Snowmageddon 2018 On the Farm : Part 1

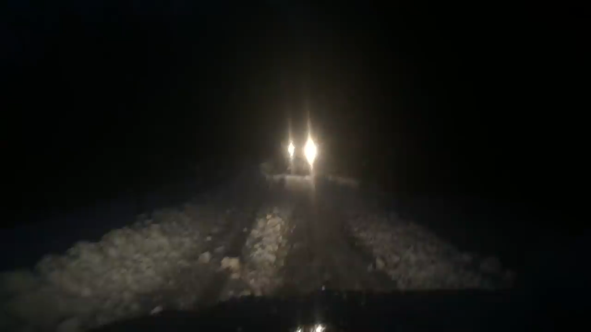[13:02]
Just going to follow this to the house. My husband is scraping the road, which is nice. Too bad it wasn't scraped before I had to leave the first time. Yeah. It works, though.